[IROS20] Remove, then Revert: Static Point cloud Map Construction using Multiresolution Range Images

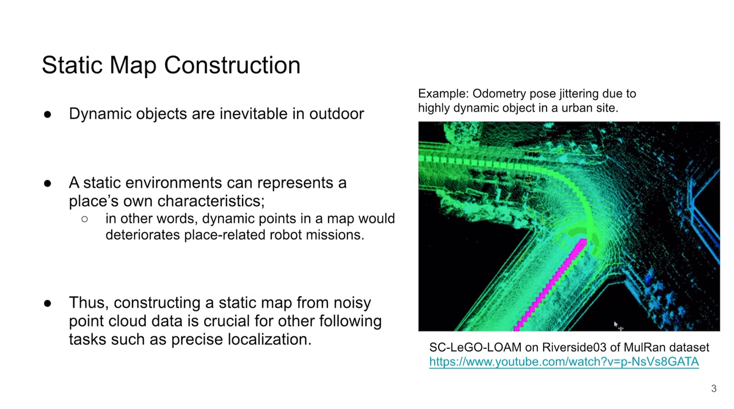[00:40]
robot is stopped, but the robot posits from the light automatically is jittering because nearby dynamic objects in the complex urban sites. So our target problem is, in the offline, making a static map from a noisy point cloud.
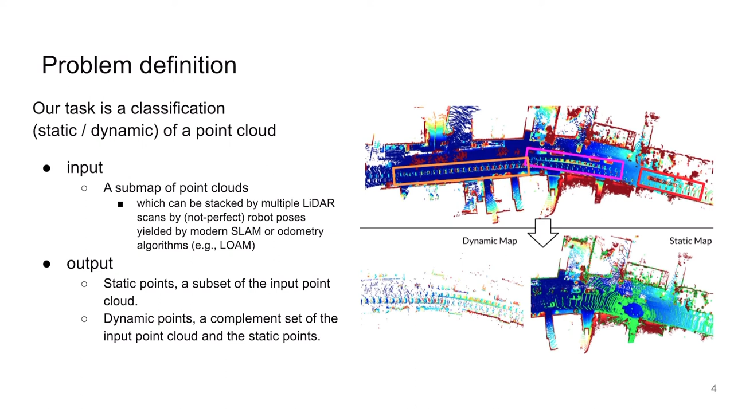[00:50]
This can be considered as a classification. For point-wise, we need to classify each input point as static or dynamic.
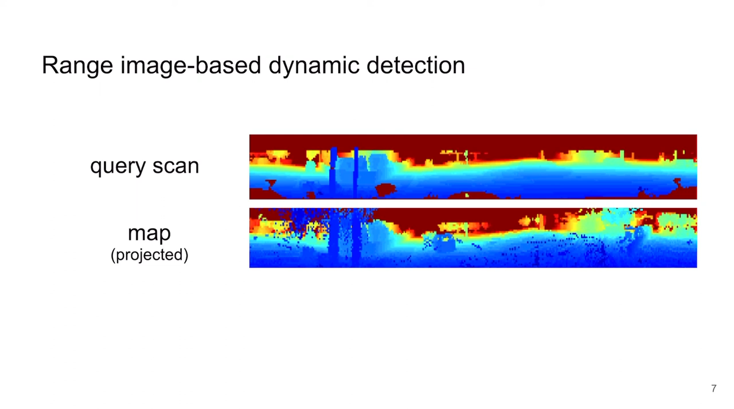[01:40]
In a similar way, with respect to the query robot pos, we can project surrounding map points, and take a single range image of the map like this. Obviously, we can notice some noisy and floating points in the map range image. For the given query and the map range image, we can take a matrix subtraction between those two range images. Then the difference range image is acquired. The red in the difference image means that a query rate could reach beyond the map points, so the map points might be disappeared, and should be marked as a dynamic.
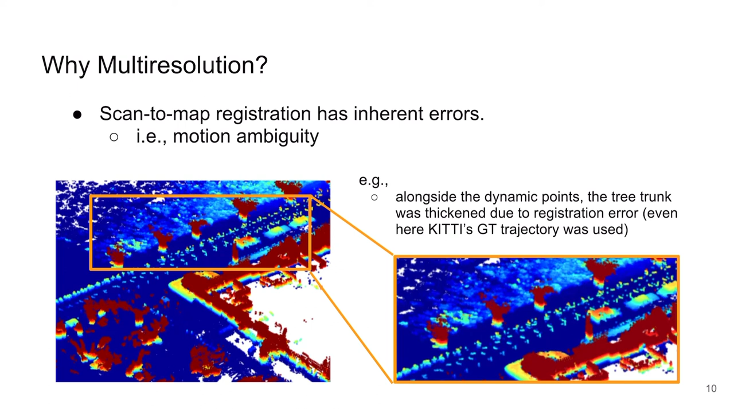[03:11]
such as RTK GPS with INS system. This figure is from the kitty data set, and the point clouds are stacked using the ground truth trajectory, but we can see the tree trunk was so thickened and copied along the lateral direction. So, from the fact that we cannot guarantee the pixel-to-pixel correspondence is perfect, and the knife discrepancy would yield false removals, so we need to modulate the query-to-map alignment sensitivity by using our method. So, by using our method, we can remove the ambiguous points as well as the dynamic points like this.
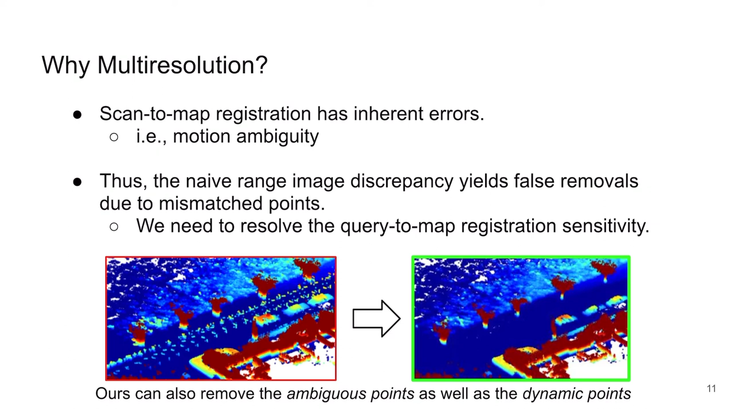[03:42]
So, how could we do that? The core idea, which is our second contribution, is using multiple-sized windows.
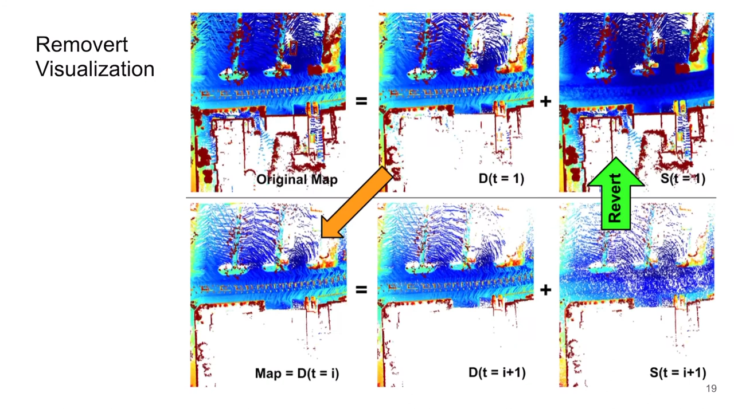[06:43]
So the overall pipeline is again visualized. So this is removed.
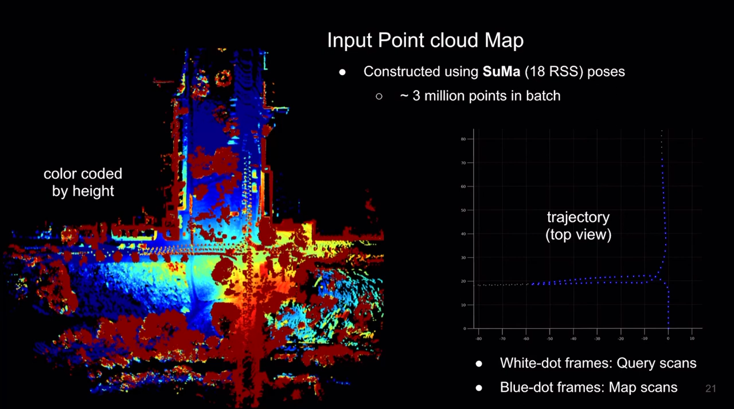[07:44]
and we use a non-GT for stacking LiDAR map to allow the input map has internal state estimation ambiguity. In here, the number of total points is about 3 million. To remove the boundary scan's dynamic points, we set number of query scans slightly larger than the map scans. The first removing step, we can watch the dynamic points are already disappeared, but the static points such as ground is also largely included in the dynamic map. And we can repeat more removing steps with the same sized, fine resolution of range images.
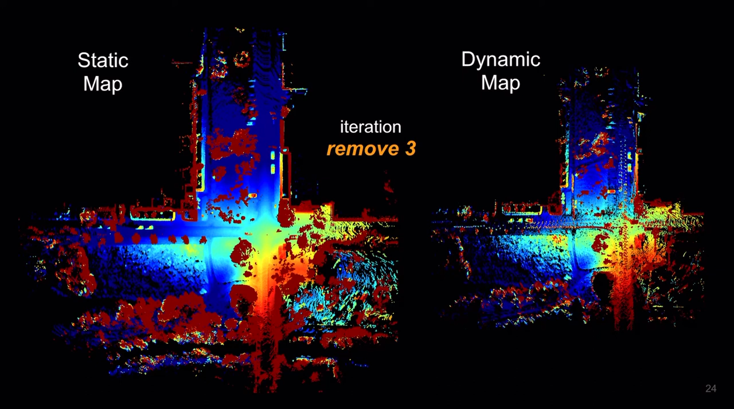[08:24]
This is up to users. Here, we are showing up to third removing steps. And from the next slide, we'll do the revertings. The first revert. We can see that many static points are reverted, while the dynamic points were retained in the dynamic map. This is the result from the second revert.
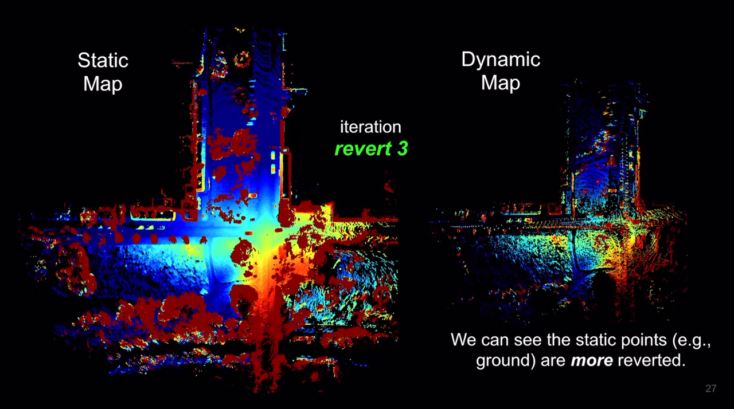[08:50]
And finally, we are showing here the third reverse result. We can see the static points, such as ground, are more reverted. This is our final output. The original map is divided into static map and dynamic map like this. In our algorithm, we do not assume any shape assumptions or point pre-processing, such as region growing or fitting, etc.
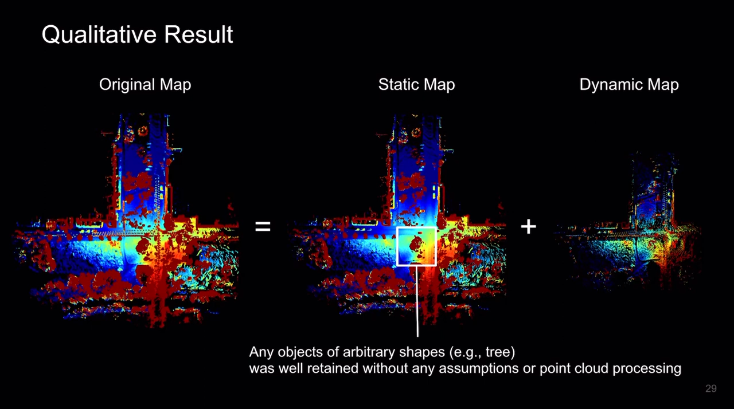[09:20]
But we can see any objects of arbitrary shapes, such as trees, was well retained with any assumptions or point cloud processing.
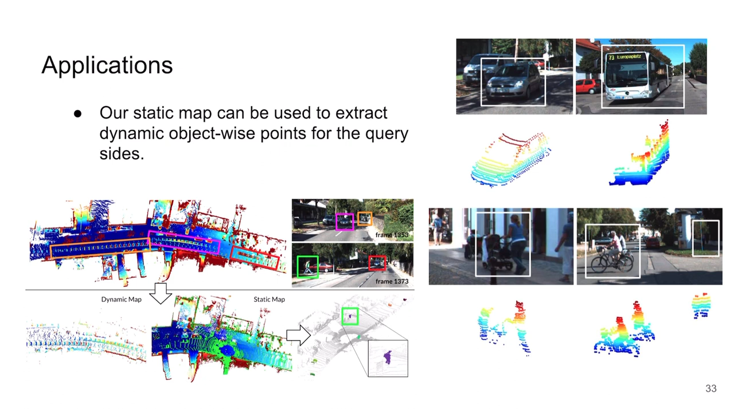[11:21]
So, without any prior assumptions, we can extract arbitrarily shaped urban objects like the ride size, including car, bus, a woman with stroller, and bikes, and person, like this.